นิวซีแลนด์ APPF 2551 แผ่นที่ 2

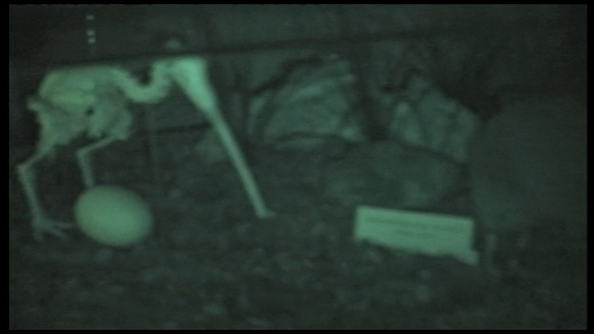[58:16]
่ตาเนี่ยอยู่กระจก นี่นี่ไอตัวนั้นตัวกระดูกมันส่วนนี้แต่ว่าอยู่ในกระจก
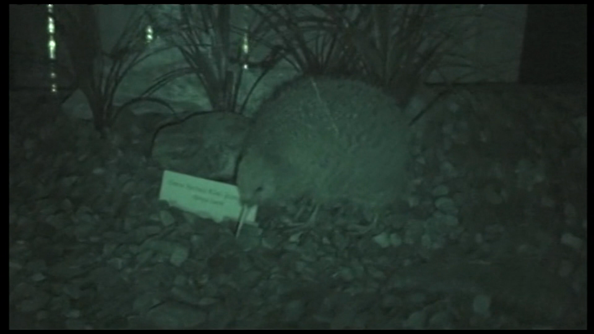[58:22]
อันนี้ใช้ไนท์ช็อตแต่มันนิ่งเหรอไม่ใช่อันนี้
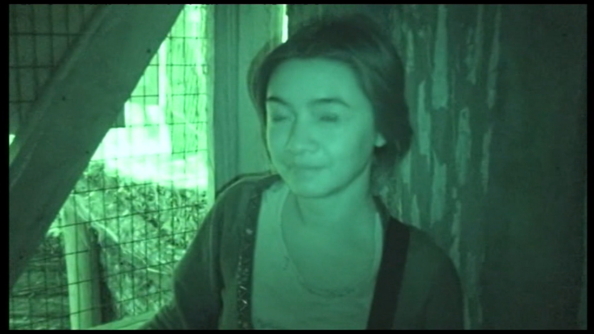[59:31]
หน้าตาจะเป็นอย่างนี้นะครับอาจารย์นภาพาไปดูนกกีวีหน่อยสิ
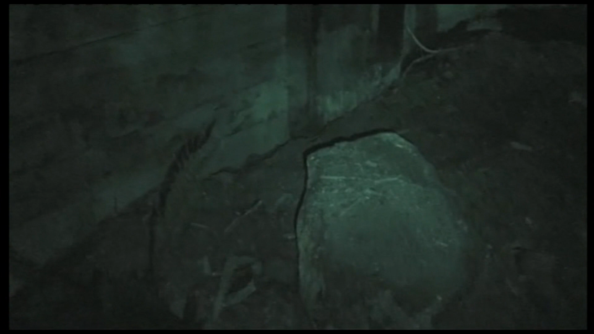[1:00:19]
าเราเองมองไม่เห็นแล้วนะ
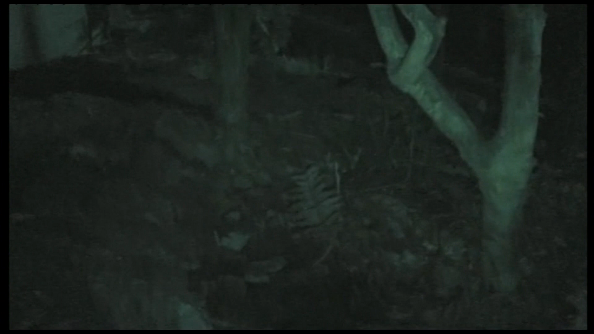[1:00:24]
เห็นไหมใจใจเฮ้ยรักกิวี่เลยดิมืดมากเลย
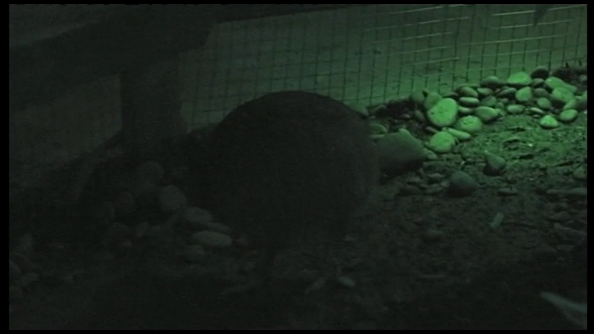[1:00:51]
คุ้มแล้วจัง50เหรียญคนละ25เหรียญนะเป็นเลยเป็นเลย
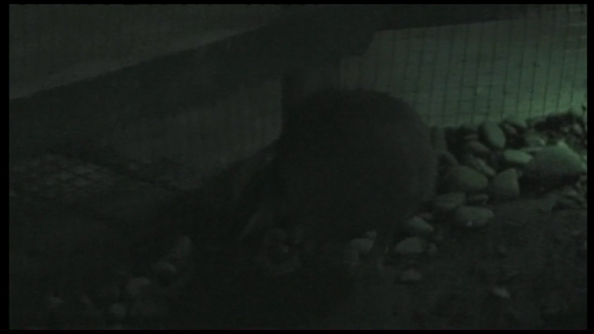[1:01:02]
น่าจะมีหลายตัวแต่ว่าตัวนี้อยู่ใกล้เรามากที่สุดเลยใกล้จริงๆตัวนี
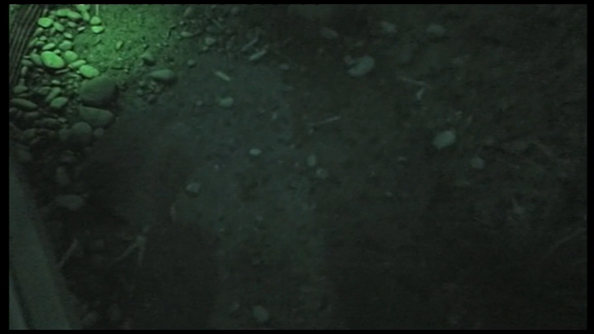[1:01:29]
้เดี๋ยวเราถ่ายรูปนะดูไหมลองดูนะโอ้แม่ชามาใช้ฟังก์ชันนี้ได้ถ้าถ่ายรูปมันเป็นแฟลชไงแล้วเขาห้ามอยู่เขา
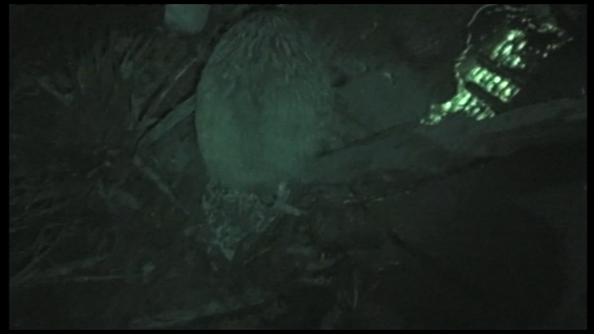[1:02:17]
ตัวกีวี่มืดนะเนี่ยเออกล้องผมชัดกว่าดูมองที่ตาเปล่าด้วย
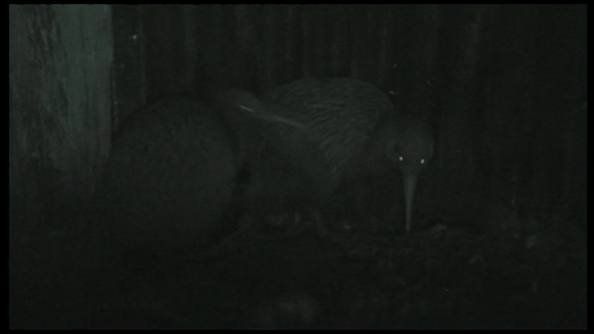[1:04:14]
เห็นลูกตาไหมมองไม่เห็นมืดตึ๊ดเลยพี่เขามาดูไหม